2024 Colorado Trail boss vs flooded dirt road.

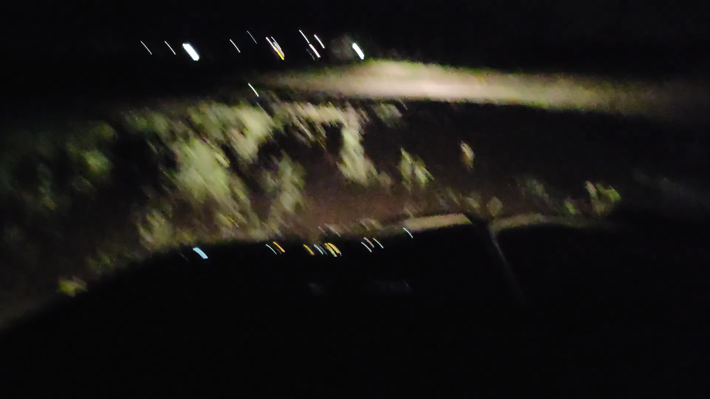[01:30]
All dry land. And we made it. Fucking love this truck. All right, we're through the bull.